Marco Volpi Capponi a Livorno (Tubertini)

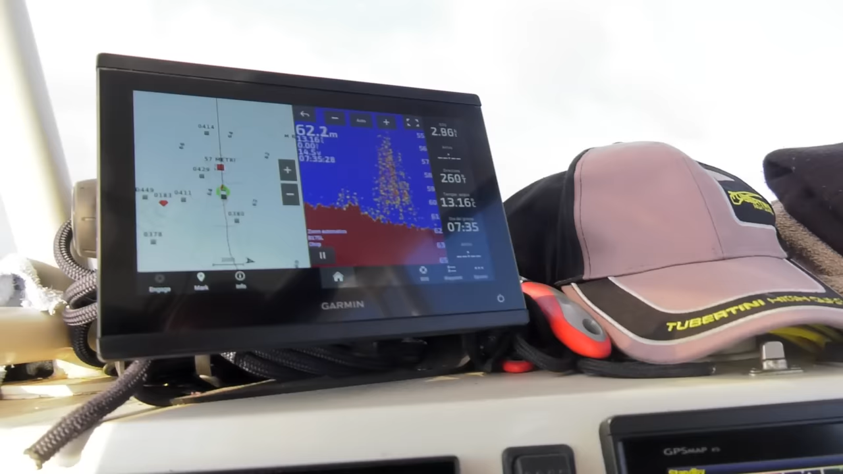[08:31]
On screen: depth 62.2 m
Ecco, vedete, siamo quasi vicino a tutti i waypoint, qui zoom per vedere proprio lo scalino.
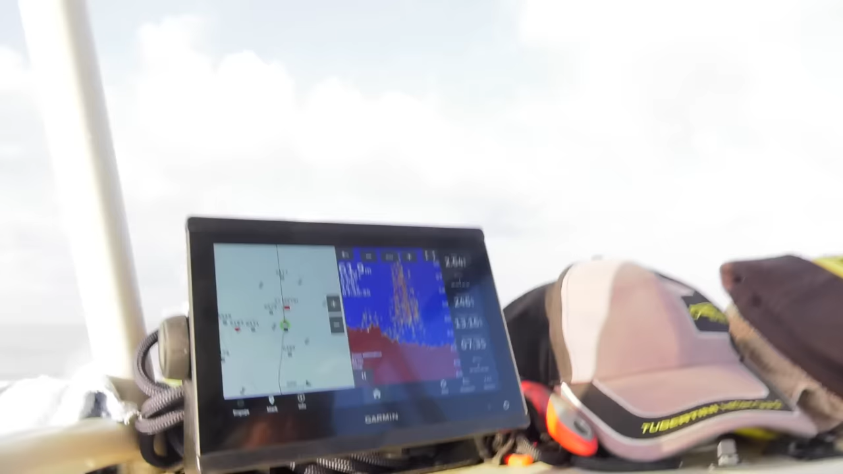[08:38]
Oggi le tecnologie ci danno una mano, una notevole mano, e a volte non bastano, a volte non bastano perché ci sono giornate che i pesci
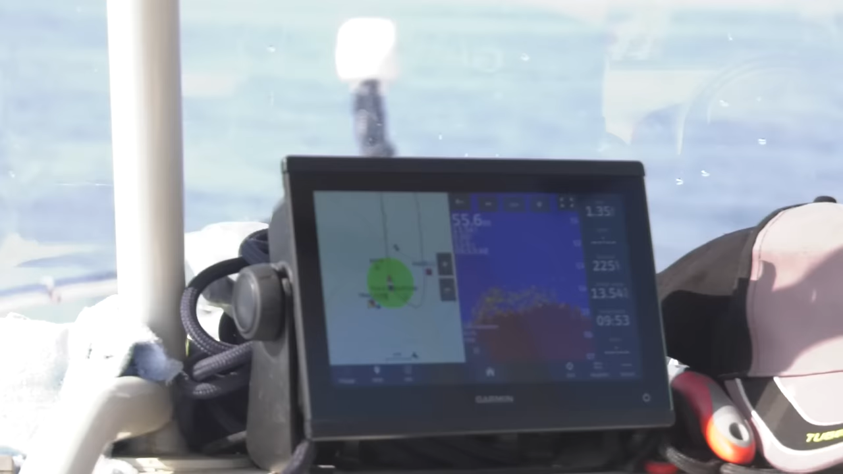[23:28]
Qui è una zona da capponi, ci ho preso delle belle trascine grosse,
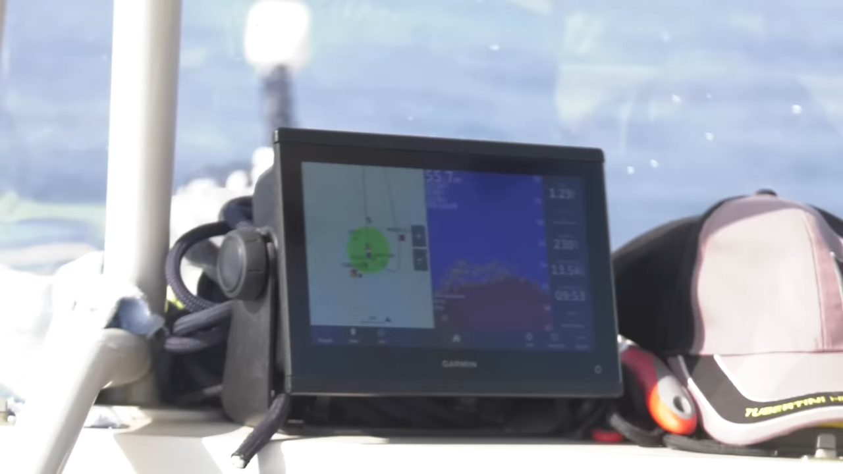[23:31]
trascine drago, e ora mi posiziono proprio nel punto che io reputo
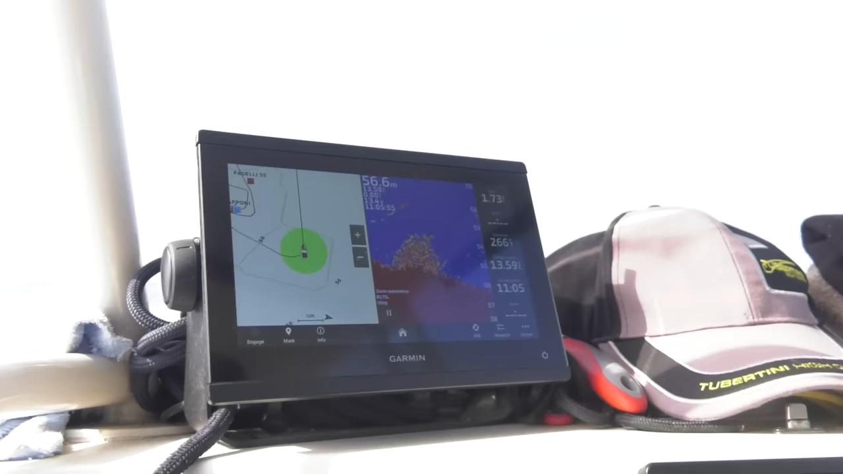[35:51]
On screen: depth 56.6 m
Come vedete non ci sono coordinate alcuna, perché questi sono
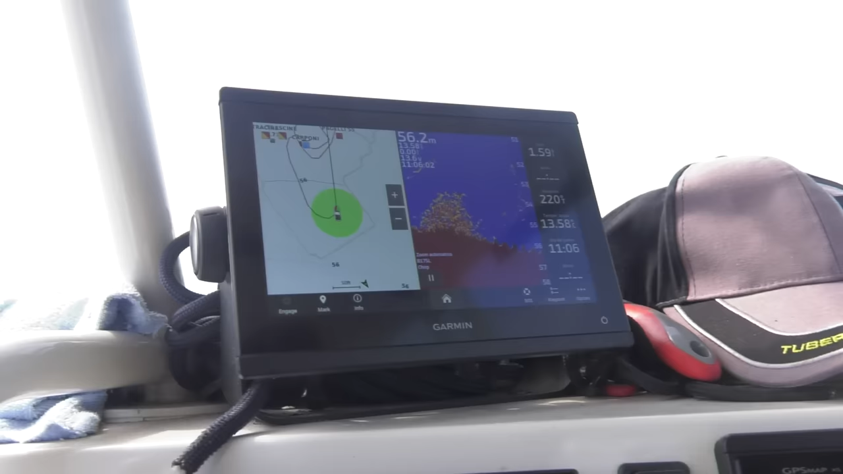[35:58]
On screen: depth 56.2 m
scogli trovati negli anni con tantissimo sacrificio,